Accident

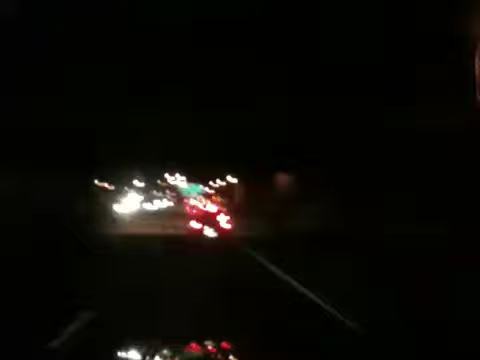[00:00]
I might have just crept up on an accident. I'm not exactly sure here what's going on. It says left lane closed, but you can see all these douchebags passing me up. It must have just happened, or really, I mean, briefly, because I just saw the cops coming down here. I might be all right because I'm not going to the right where everybody's at. Oh, more cops.